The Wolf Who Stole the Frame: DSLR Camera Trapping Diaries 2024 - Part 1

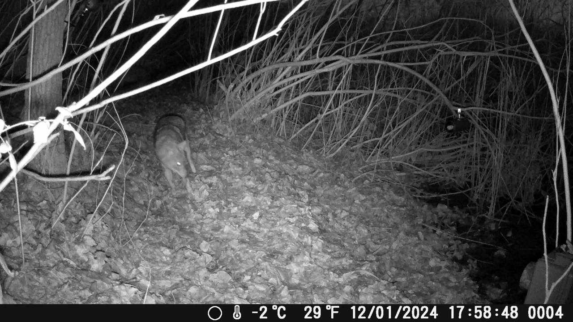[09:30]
I'll have to get these back onto the laptop to see them properly, because the screen doesn't give me much detail. So it looks like there was some activity. Just have to see now if anything was recorded on the DSLR.
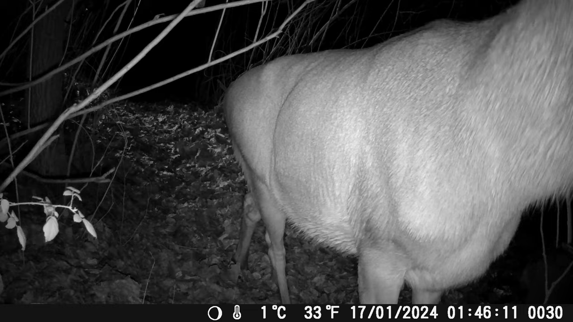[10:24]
To get the deer coming through, that's amazing. I'm really excited to get these back home. And what's that?
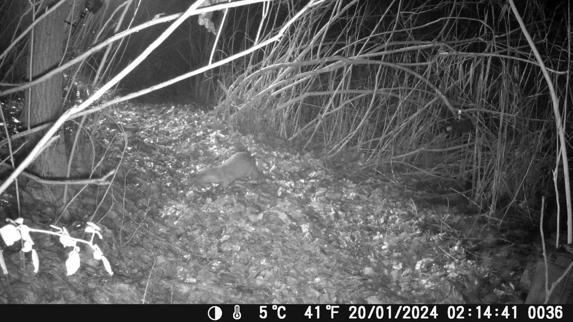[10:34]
That's either the otter, which the camera didn't fire for, or it's a marten. I can't tell from this little screen. Amazing.